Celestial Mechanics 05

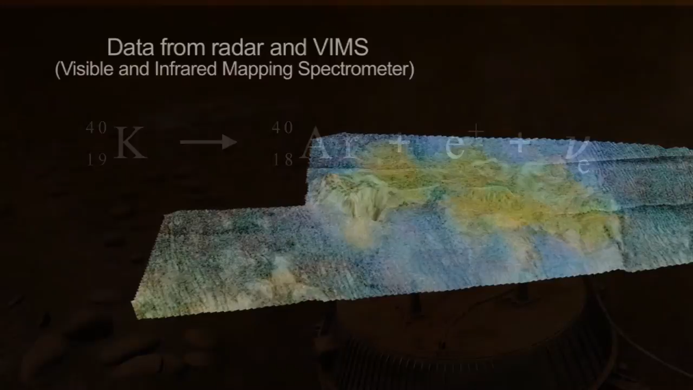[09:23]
Maybe the most visible evidence for cryovolcanism is 1500 meter high Sontra Patera,
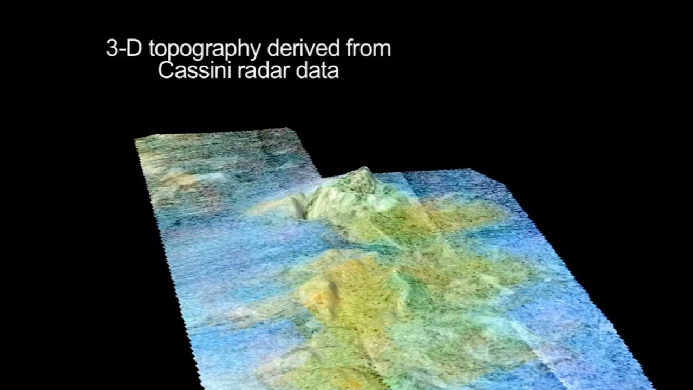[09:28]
a tall mountain with a crater flanked by finger-like flow features.
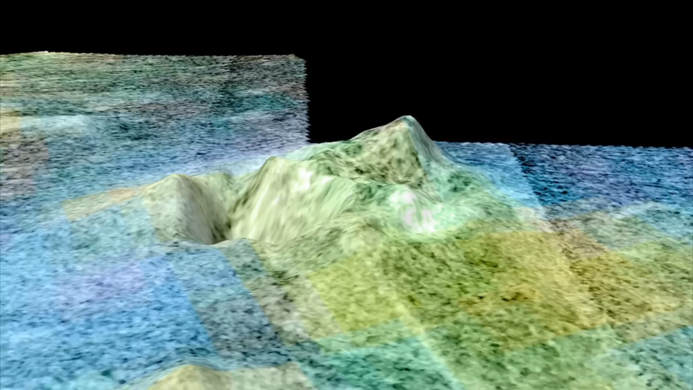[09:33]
Sometimes a picture says more than a thousand words.